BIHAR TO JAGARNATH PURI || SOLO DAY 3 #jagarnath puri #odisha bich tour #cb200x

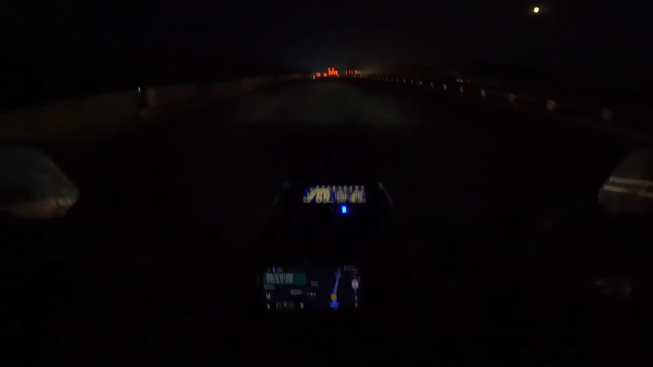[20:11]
तो थोड़ा दिक्कत हो रहा है मुझे
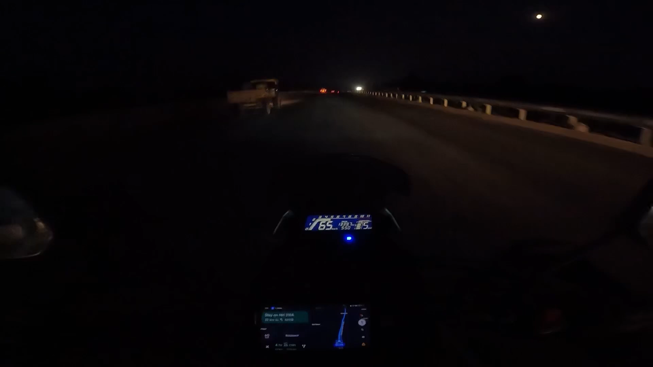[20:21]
आता है रुकने के लिए तो अच्छा बात है नहीं तो फिर आगे बर के देखूंगा और आगे देखके रूप लूँगा क्या भी आप लोग सामने देख रहे हूं लाइट बिल्कुल भी नहीं आ रही है मेरे बाइक के सामने